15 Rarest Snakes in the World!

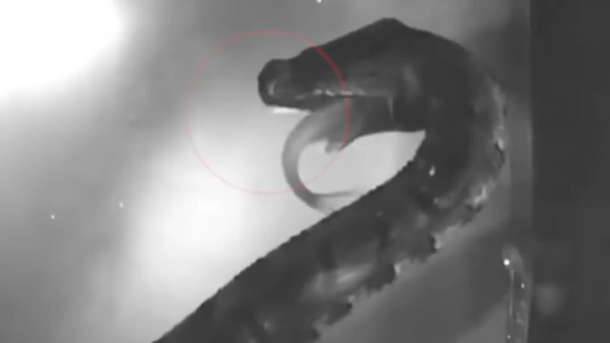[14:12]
This aquatic snake with two short appendages at the front of its head is found in southeastern parts of Asia as well as Vietnam, Thailand, and Cambodia.